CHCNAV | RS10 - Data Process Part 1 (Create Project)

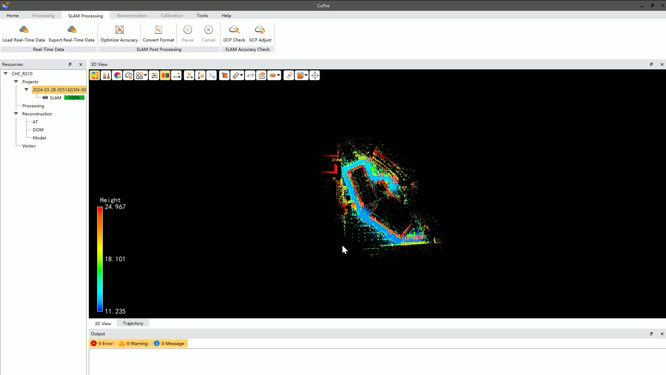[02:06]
Finally, to export the Real-Time Point Cloud, select the appropriate project node, right-click, or choose Export Real-Time Point Cloud from the menu bar.
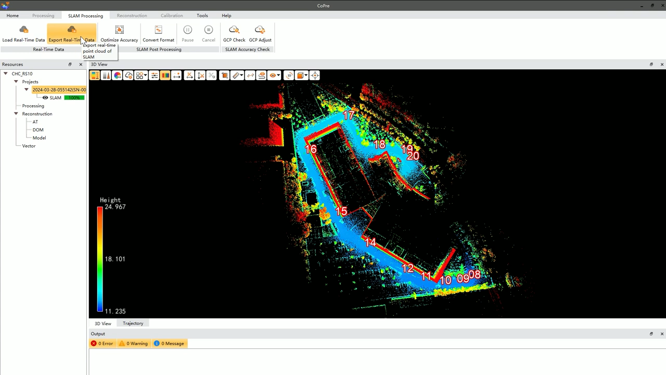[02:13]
In the pop-up that appears, select the last version, segment size settings, and output path,
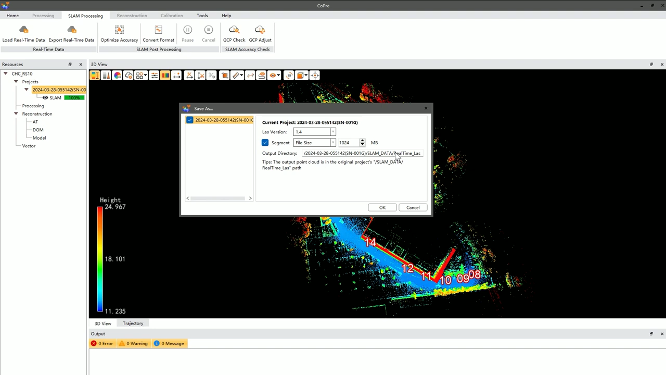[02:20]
then click Confirm to complete the export of the Real-Time Point Cloud. This concludes the tutorial on how to create new projects and handle Real-Time Point Cloud data in RS10 software.